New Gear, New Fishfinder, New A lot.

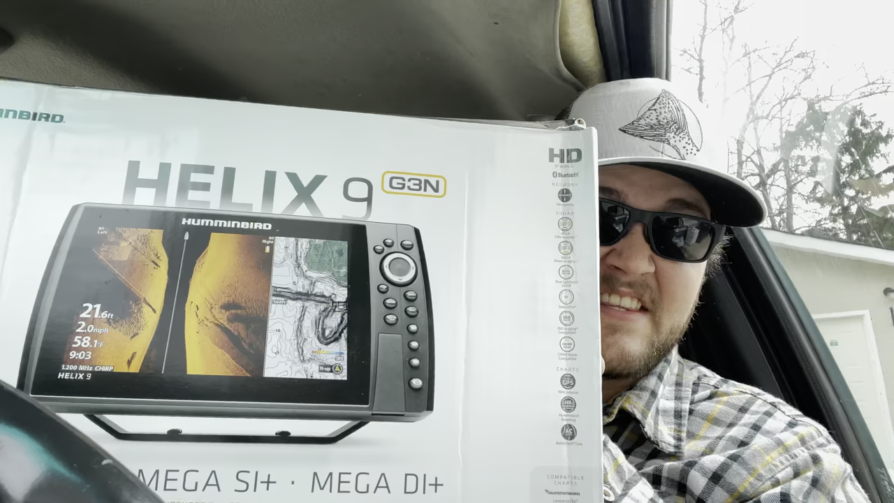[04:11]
On screen: depth 21.6 ft, water 58.1°F, speed 2.0 mph
I got the Helix 9 Mega side imaging, Mega down imaging.